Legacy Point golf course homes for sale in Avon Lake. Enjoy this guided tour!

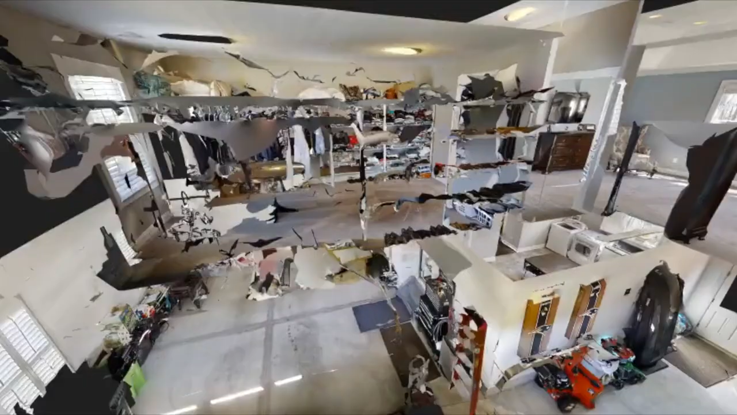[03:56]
It allows you to go through in a 3D experience each
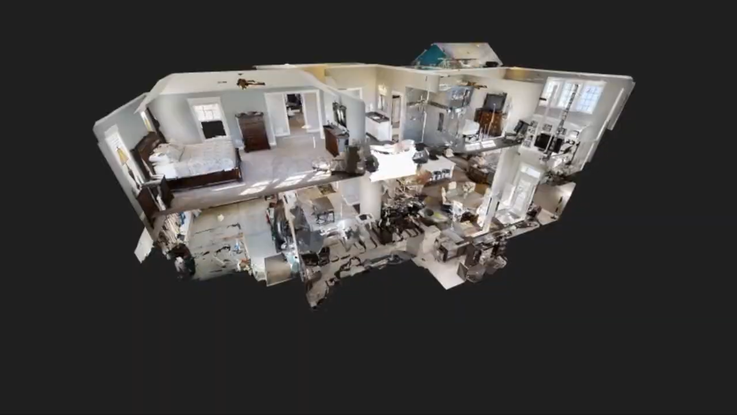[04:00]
and every part of this home that we might have missed on this tour.